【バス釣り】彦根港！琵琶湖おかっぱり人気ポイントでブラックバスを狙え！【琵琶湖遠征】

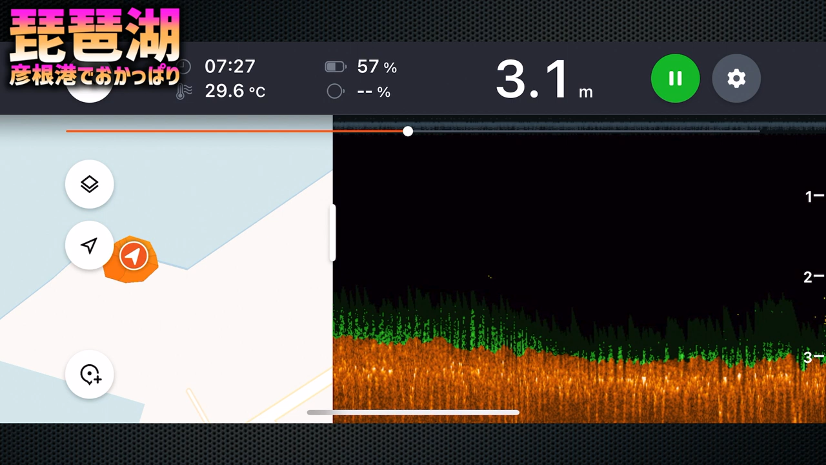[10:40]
On screen: depth 3.1 m, water 29.6°C
うーん3メーターぐらい2メーターから3メーターぐらいに落ちていく地形なんだねフラットと言ってもいいんじゃないでしょうかはぁー3メートルででどっから2メートルになるんだろうなぁこう来てあなんか水草の上に魚が写っておりますが
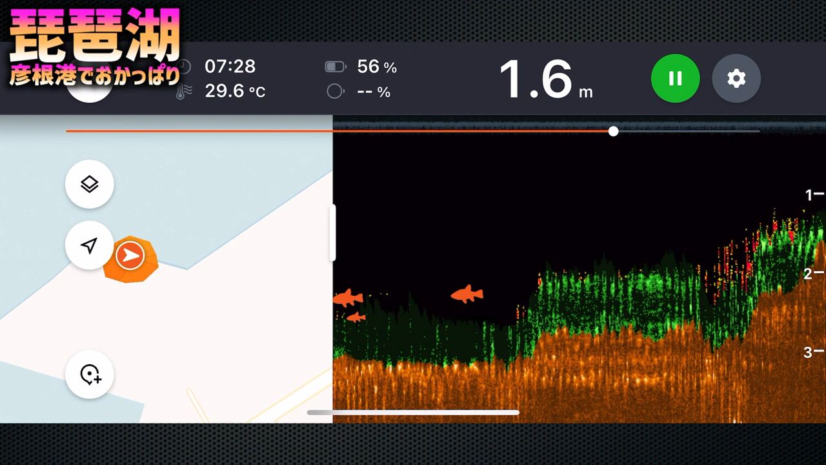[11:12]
On screen: depth 1.6 m, water 29.6°C
あ結構ずーっと3メートルフラットであそこでやっと駆け上がる